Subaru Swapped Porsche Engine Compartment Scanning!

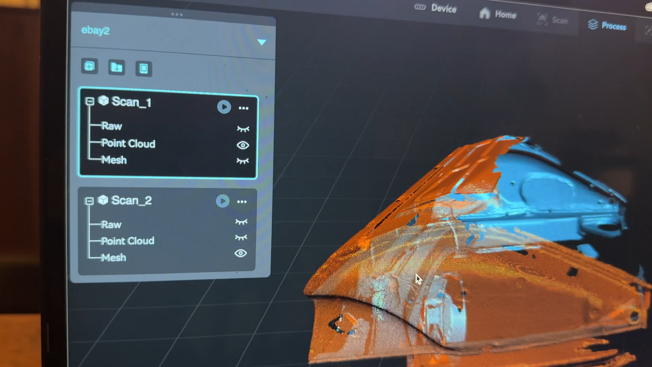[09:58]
Like this is the mesh. This is the point cloud, which I'm not really sure what that means, but then here's the mesh.
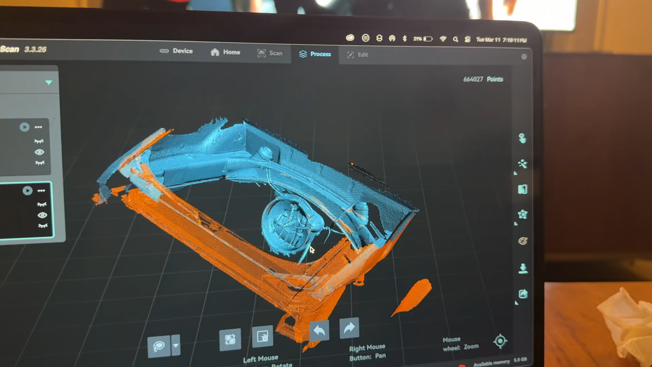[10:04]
Okay.
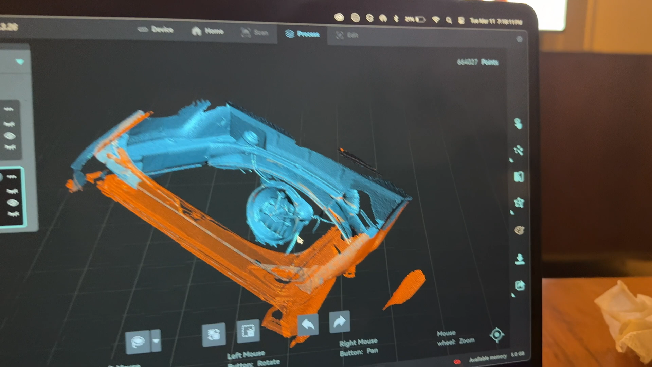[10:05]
So here is a little point cloud merge, which is over here.
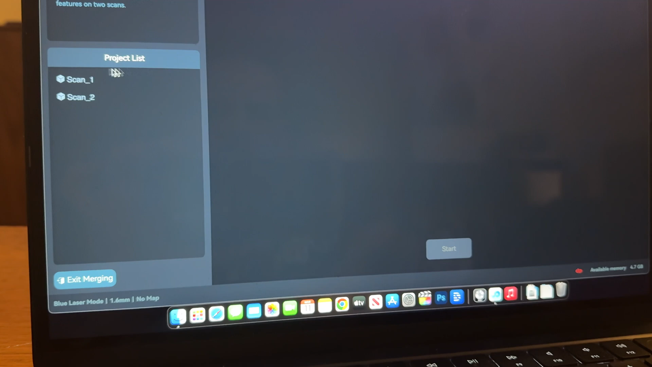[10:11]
And then it's going to ask me, I guess there's one and there's two and hit start.
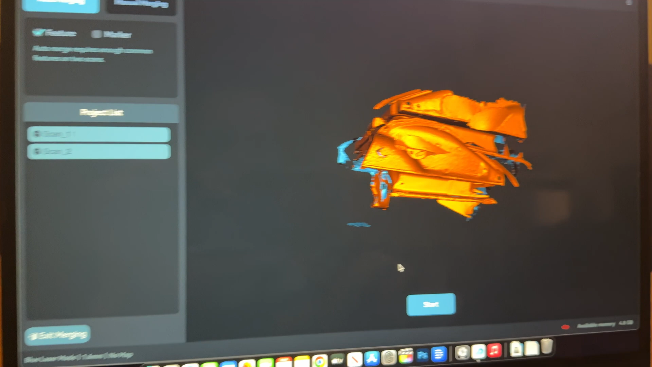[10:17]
And now it's going to merge together. Oh God, that was fast.
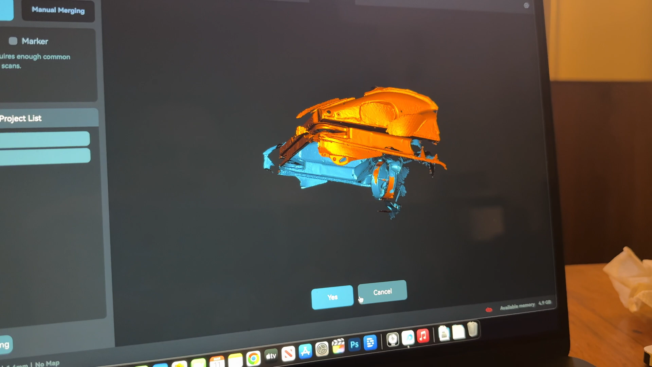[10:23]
Hit okay.
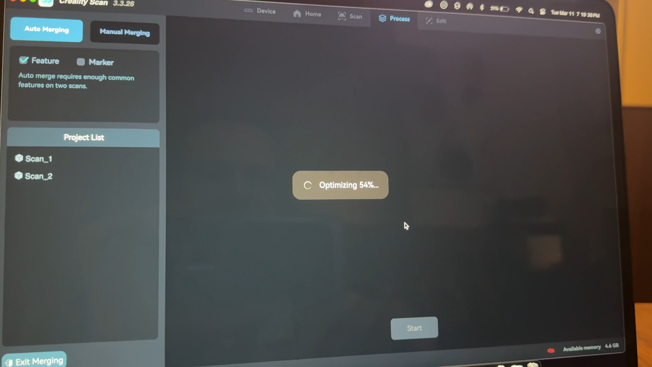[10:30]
Cool. Huh?
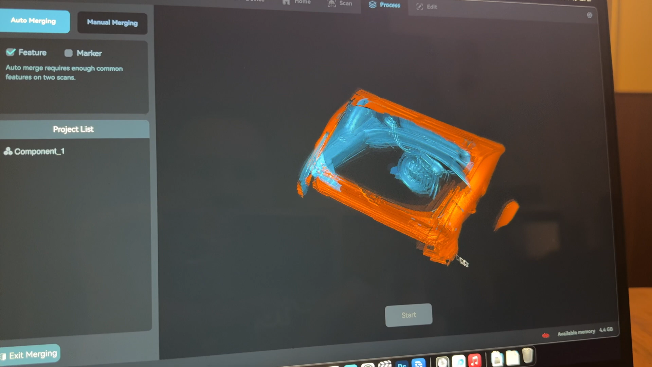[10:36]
And then there is my engine compartment.
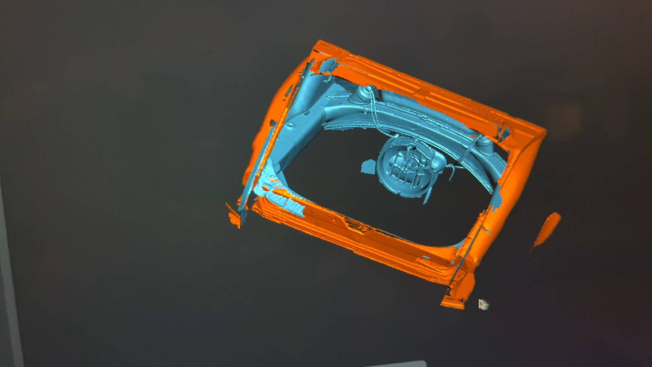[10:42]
Let's go. How cool is that? You guys.
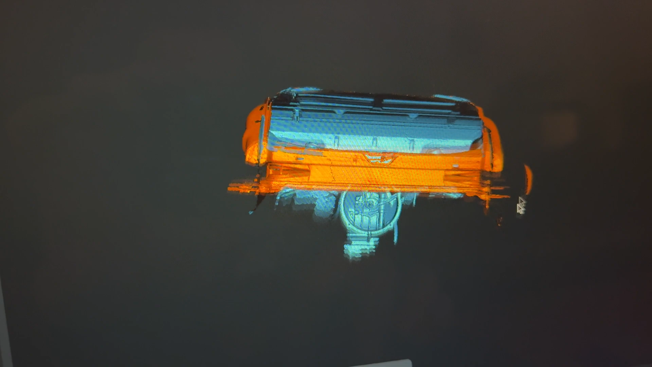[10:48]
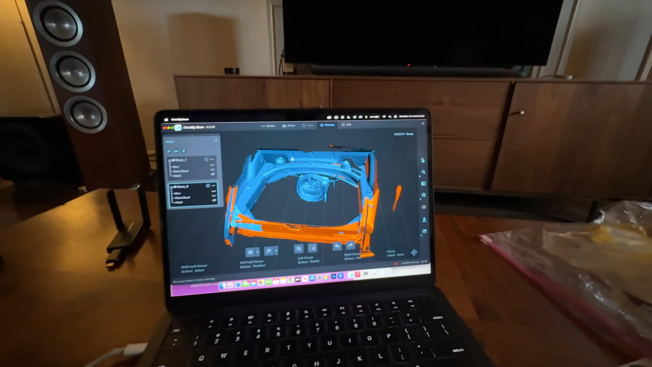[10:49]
All right, boys. It's the next day. I've made quite a bit of progress. So here's my engine compartment. And then here's the engine.
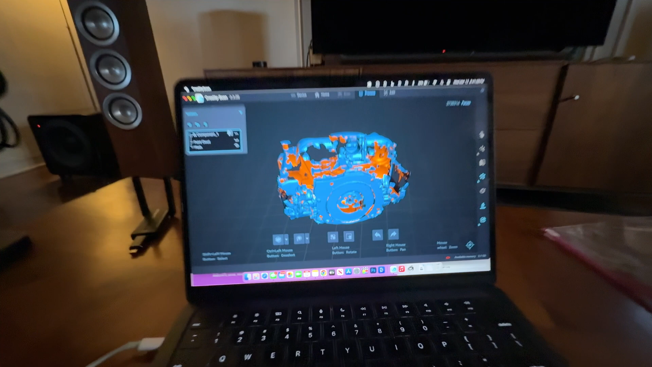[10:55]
And you'll see, I actually added a lot more detail into the adapter plate
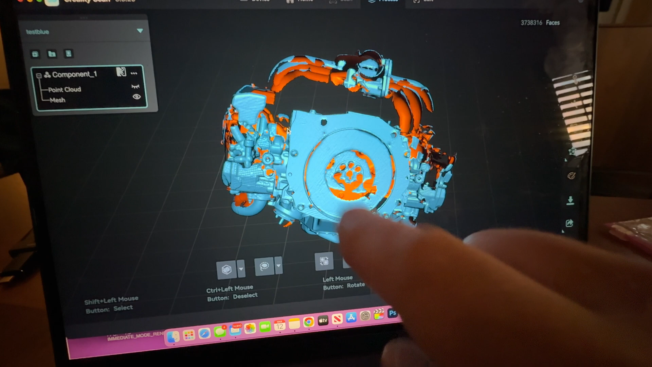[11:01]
of this particular scan because the previous ones didn't really have enough.
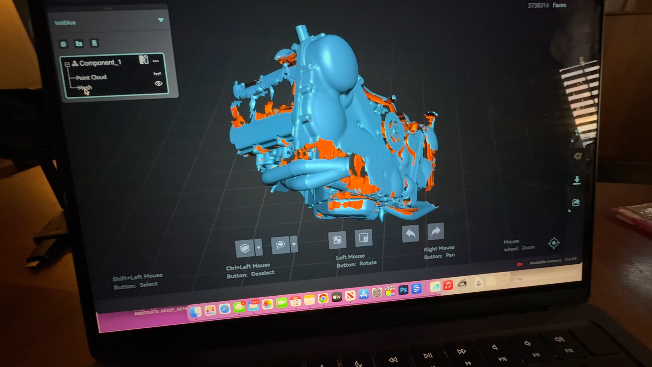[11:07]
So I also added a little bit more detail in the engine mounts,
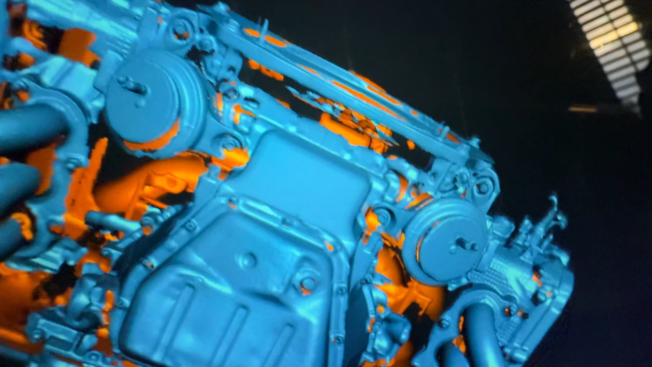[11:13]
which are there and there on the Subaru because it's really all I need is I need this point and I need these two
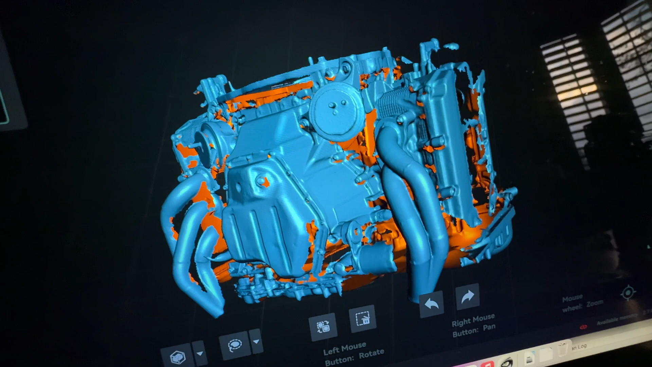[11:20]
points to build things off of for the kit.
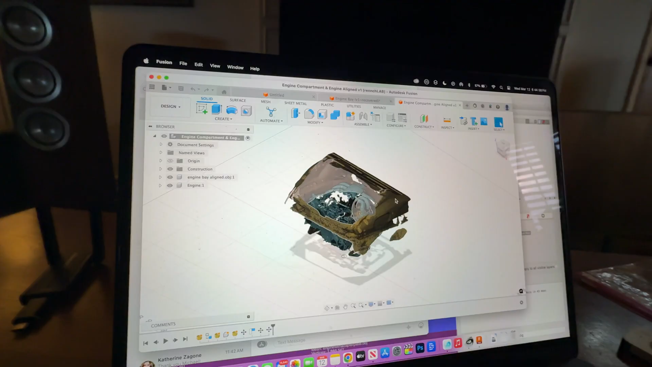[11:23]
All right.
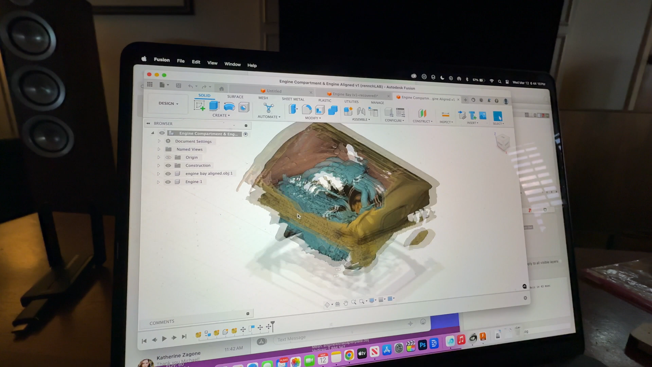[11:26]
And this is the final, which is the engine inside the engine bay.
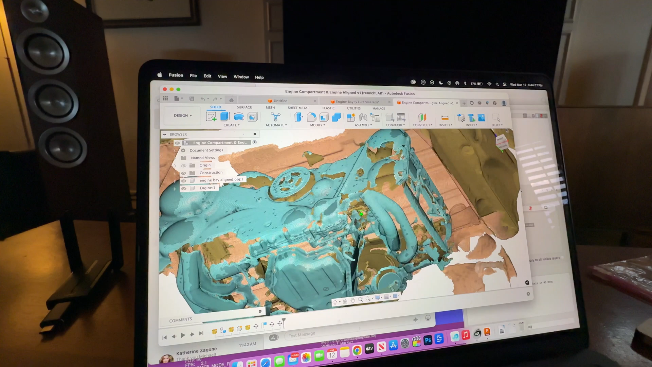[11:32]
And now I can make super precise measurements. Obviously I can see like, here's my mounting points down here.
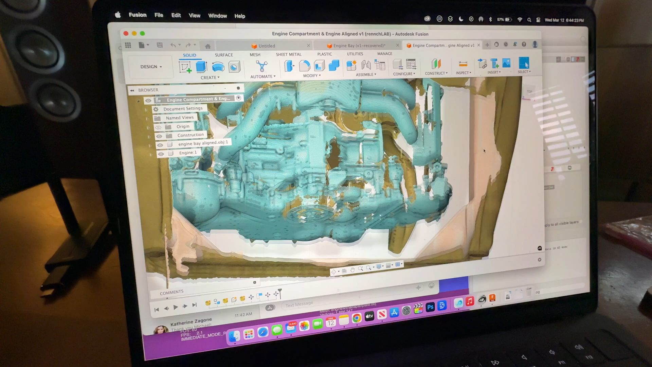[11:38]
I can see underneath the engine.
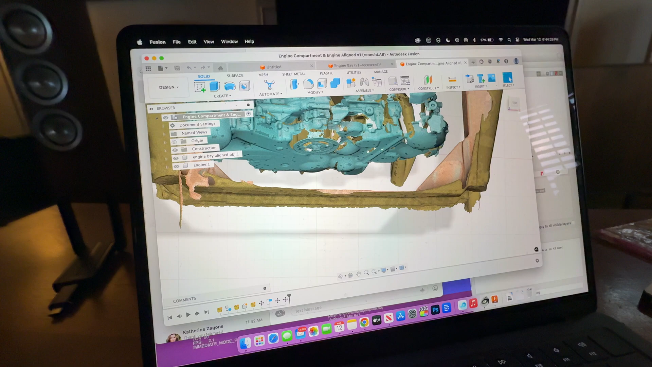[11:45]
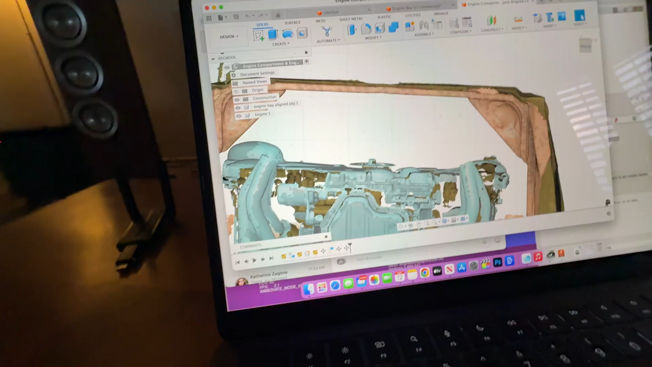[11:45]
If I flip this sucker around and I can look at, you know, the space I have between here and here, this one's obviously really tight over here, almost perfectly aligned.